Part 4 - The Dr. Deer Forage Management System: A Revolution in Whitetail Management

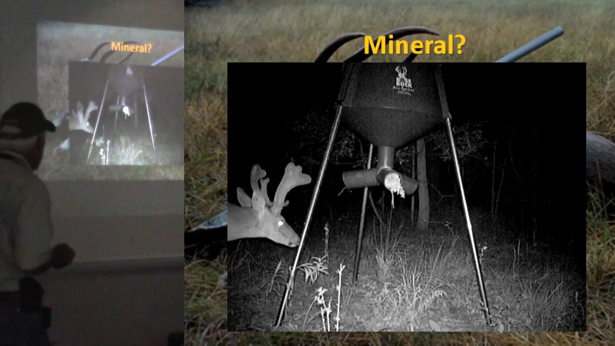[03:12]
Well, here's, here's a mineral feeder. And you can see, you know, how much use it was getting. There's a bird nest, you know, in the, in the spout of that feeder.
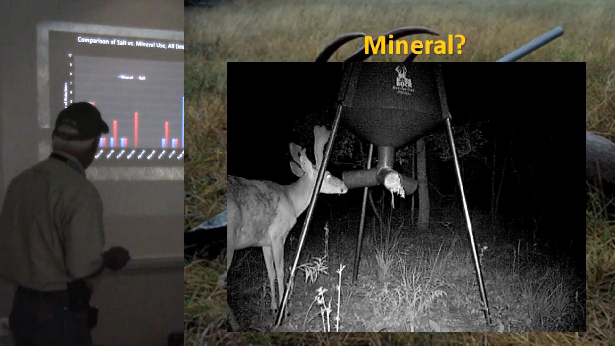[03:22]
Again, when you look at it, it's almost inconsequential use. Now, I know there's, there's some areas where people put out mineral, put out salt, and they can get deer to come to it.
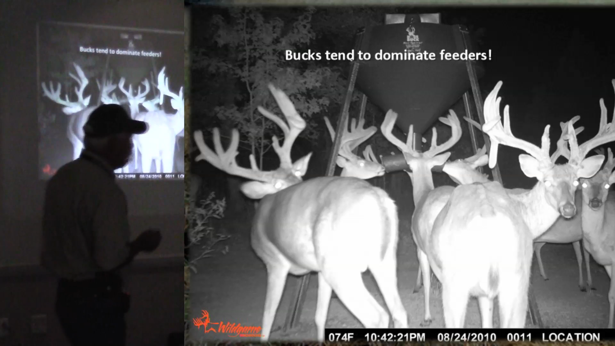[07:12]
is mature bucks are going to dominate a feeder. They will keep young bucks away, they'll keep does away until they're done. All the other young deer does be walking around on the outside,
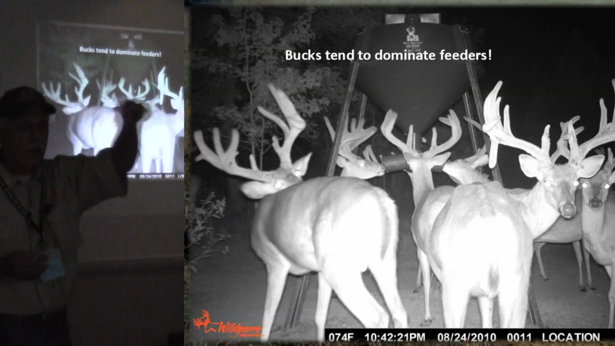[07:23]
you know, wanting to get in there, but the old bucks won't let them. So, you need to have more than one feeder out there for your different classes of deer, right? And even among the does, there's going to be a lot of social interactions.